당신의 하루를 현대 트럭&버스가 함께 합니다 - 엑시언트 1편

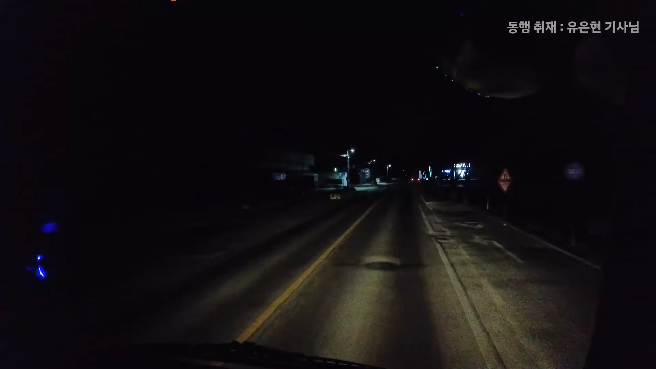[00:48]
모두가 깊은 잠에 든 시간 인기척 하나 없는 어두운 길을 운전합니다 가로등 불빛을 친구삼아 달리는